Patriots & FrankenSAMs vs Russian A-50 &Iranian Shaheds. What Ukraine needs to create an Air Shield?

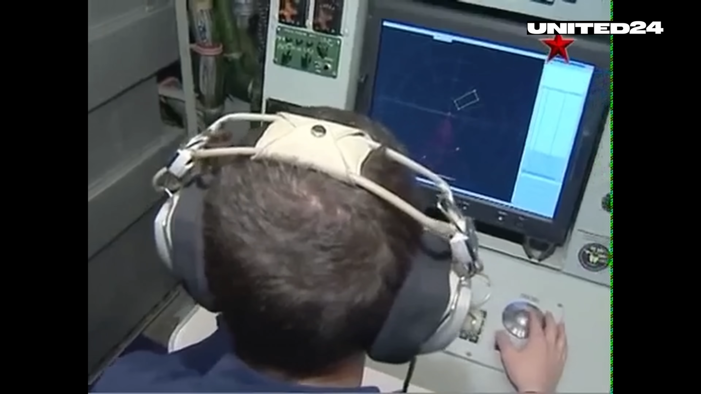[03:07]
The powerful radar also has powerful emissions that can be detected and geolocated by Russian signals intelligence systems like those aboard Russian spike lanes.
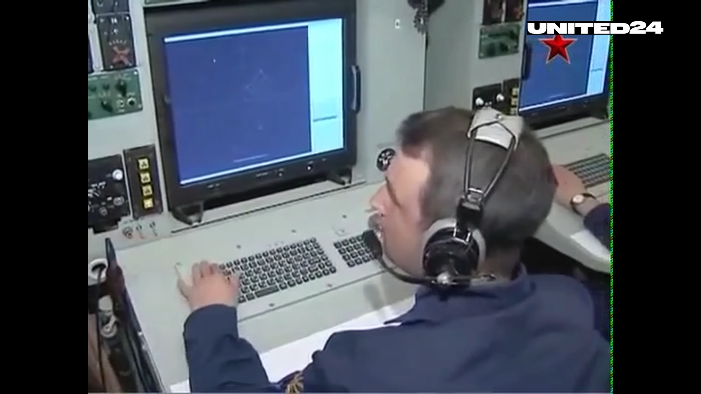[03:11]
The irony is that if a Patriot battery was responsible for engaging the two Russian planes, they very likely saw it coming.